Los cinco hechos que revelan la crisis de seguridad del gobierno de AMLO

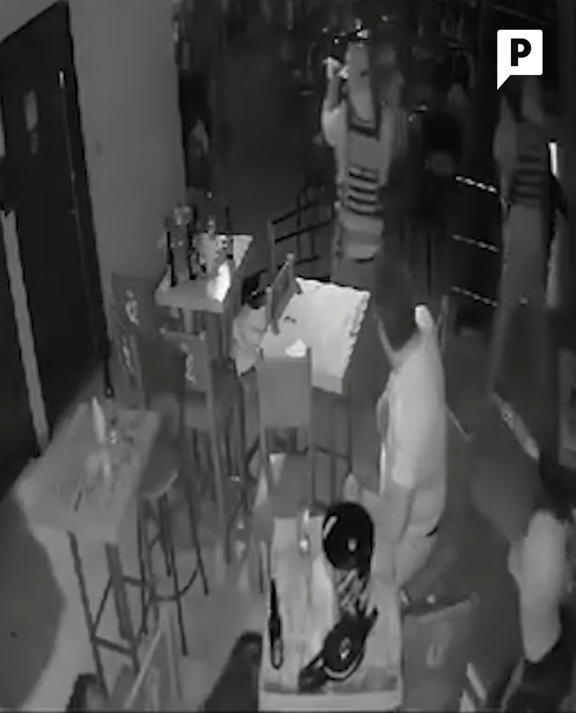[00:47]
Al parecer, en un presunto asalto en donde golpearon y amenazaron a las personas que se encontraban en el lugar. Las autoridades no han confirmado ni negado los hechos.